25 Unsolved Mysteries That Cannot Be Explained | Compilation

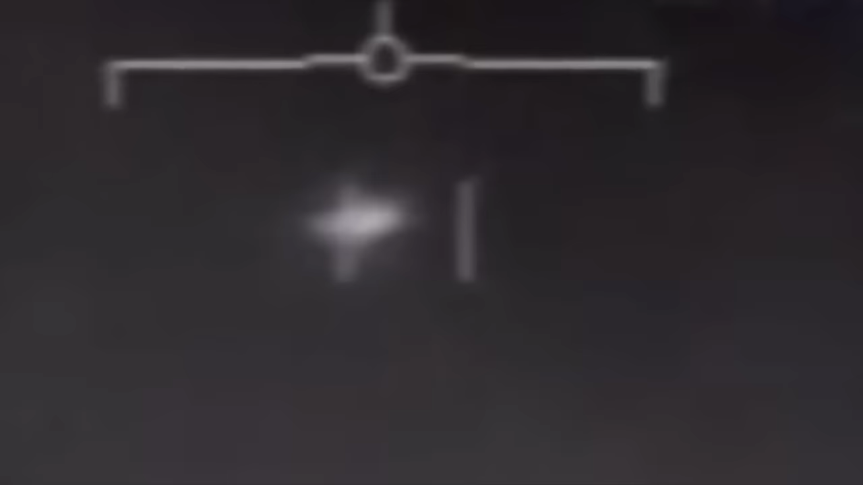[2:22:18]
An object that at that moment in time he couldn't identify.
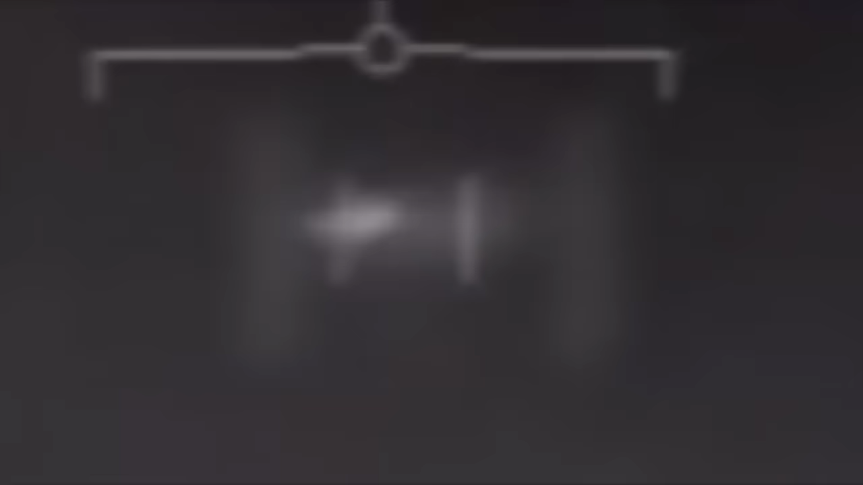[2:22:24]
Although at first some deemed the footage as fake. US Navy officials come forward and confirm the clips are genuine.
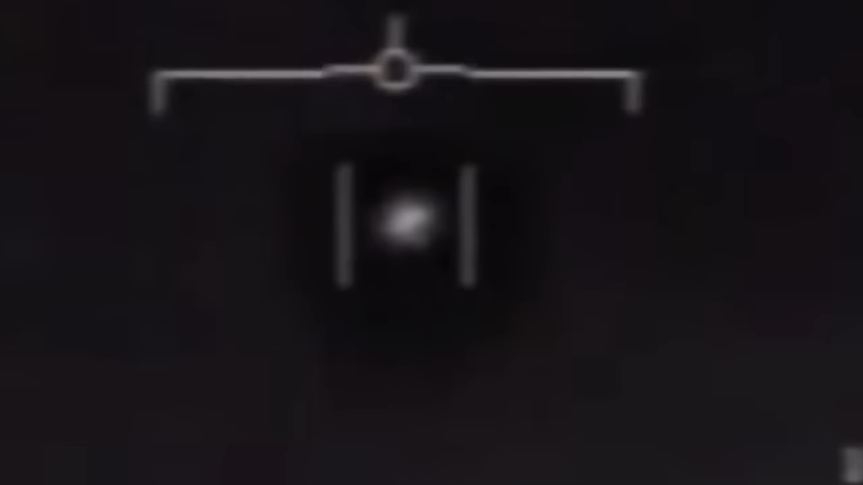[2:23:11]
The radar operator said the crafts were moving slowly. This caused some to speculate that the objects could have been burnt. But the operator said the objects were flying too high to be burnt. And interestingly they were flying too slow to be any conventional aircrafts. The unidentified flying objects were flying at 28,000 feet. And travelling at an approximate speed of 138 miles per hour.
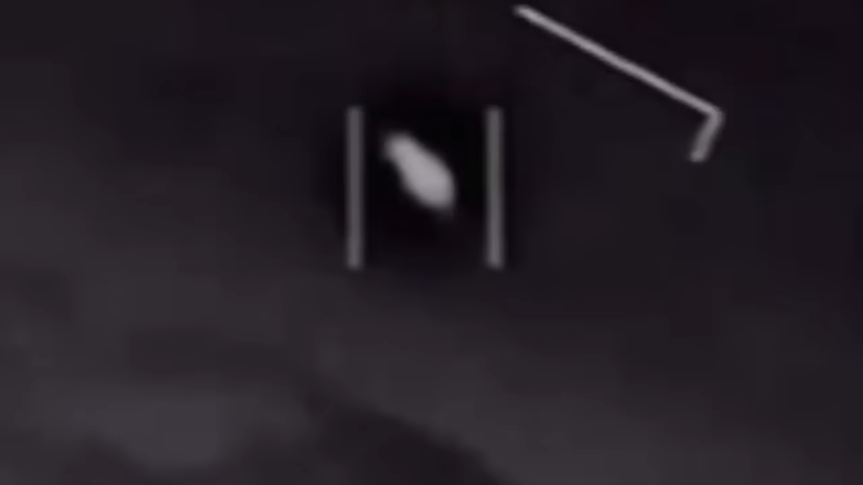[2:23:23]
The objects also weren't on an established flight path. Meaning they couldn't be linked to any conventional aircrafts.
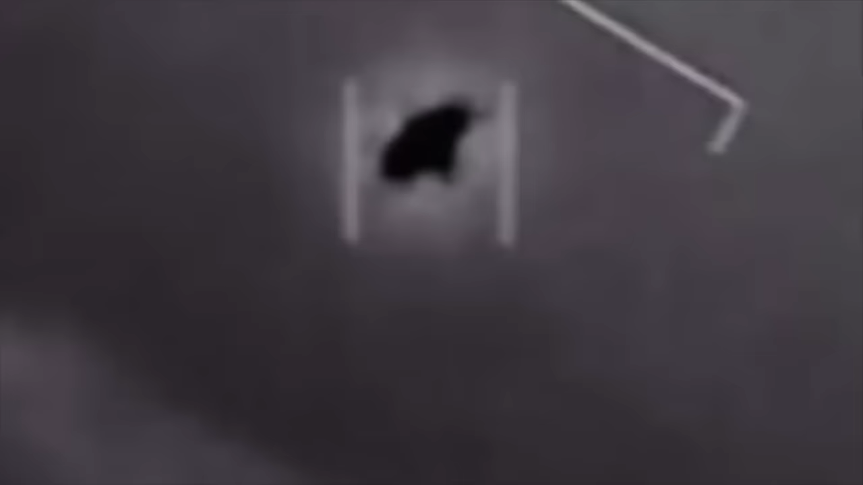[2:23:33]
The operator tried to identify what they were. But couldn't come up with a logical answer.